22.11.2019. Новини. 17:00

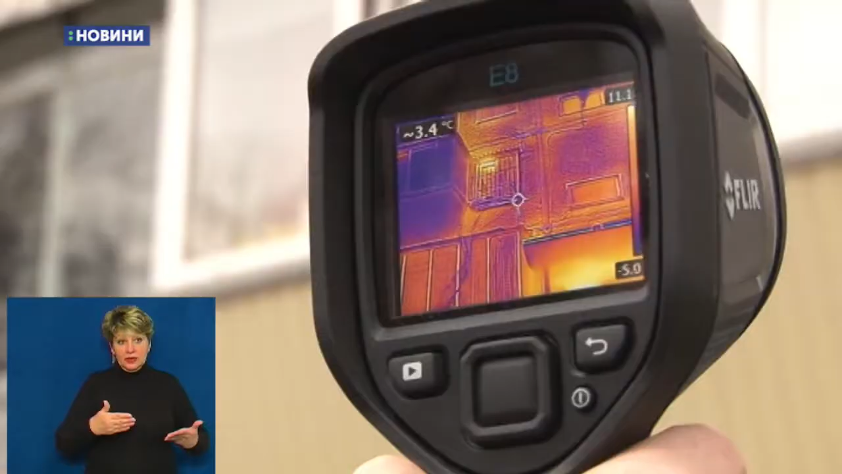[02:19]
За допомогою тепловізора, прилада для візуалізації температурного поля, представники компанії оглядають будинок.
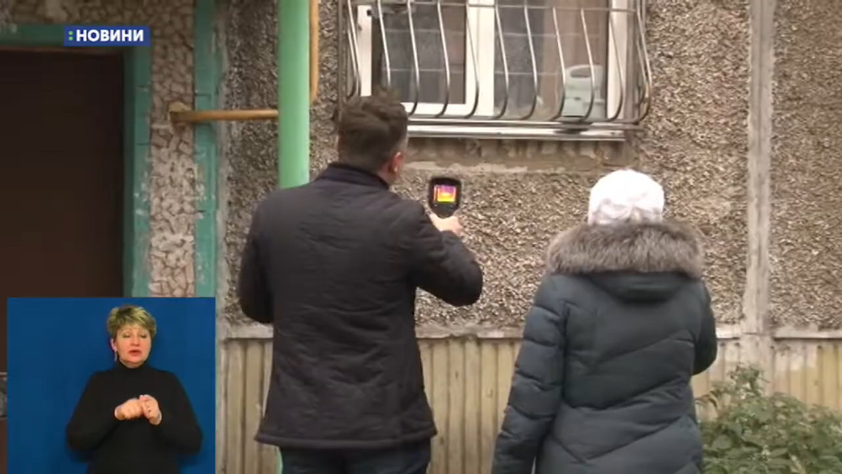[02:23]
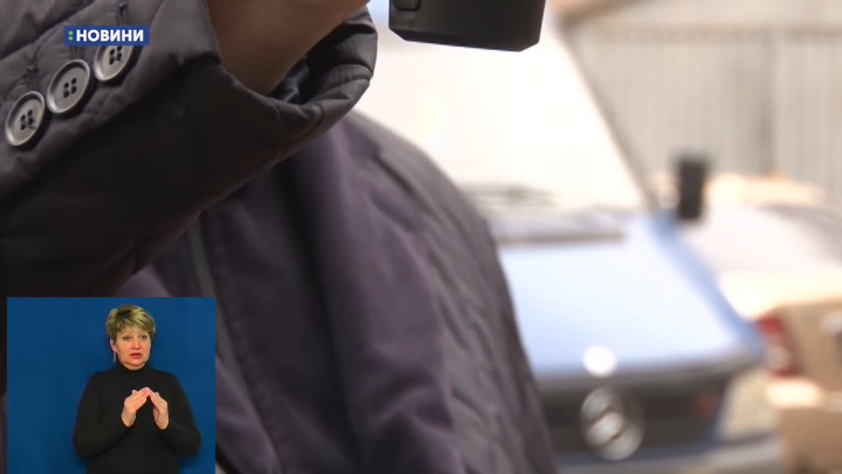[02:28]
А наводимо на вікно в під'їзді і бачимо, що різниця 2 градуси з оточуючим середовищем.
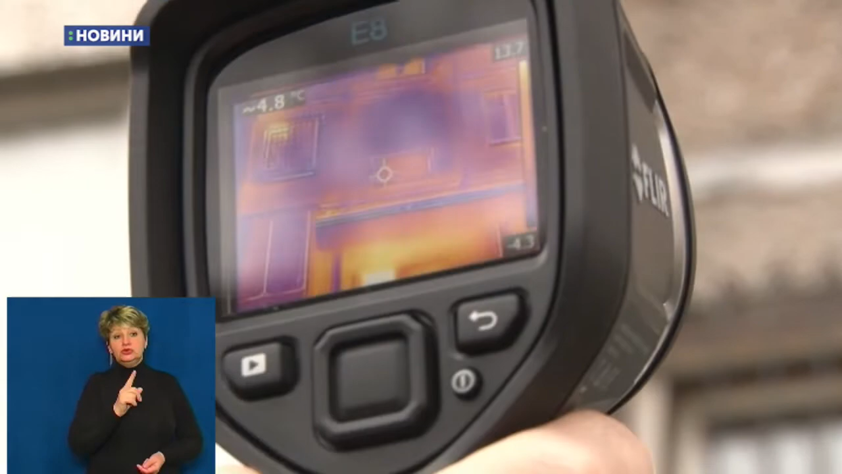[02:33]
Заміна вікон – це гарно, але, як ми побачили зараз приладом, воно не дає жодної економічної ефекти, вони не відчують це фінансово.